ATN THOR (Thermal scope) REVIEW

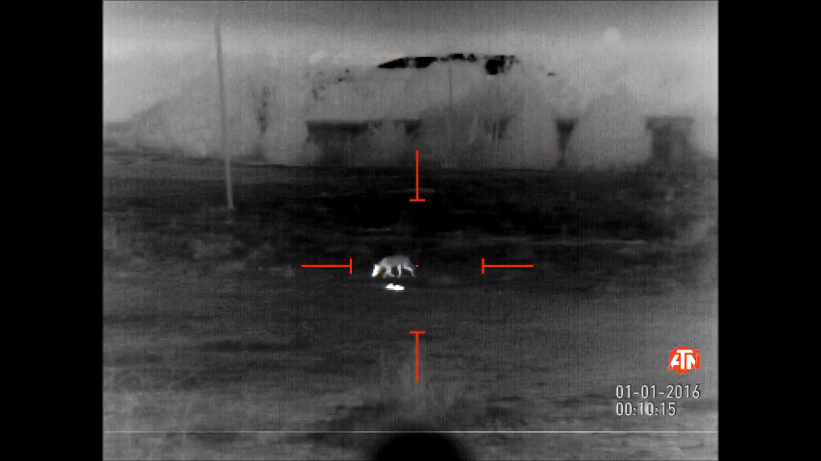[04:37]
Oh, he's bleeding. I shot him too. Yeah. I was like, hold on, I'm watching him.
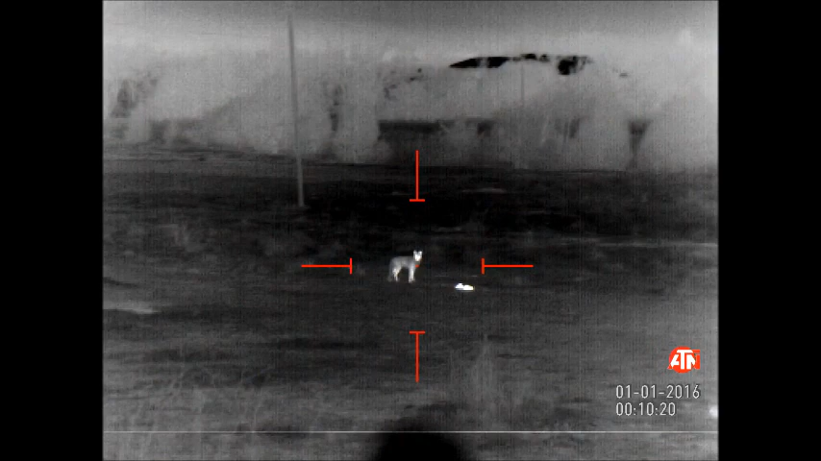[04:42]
My cord went out. I'm watching him. How was he running like that?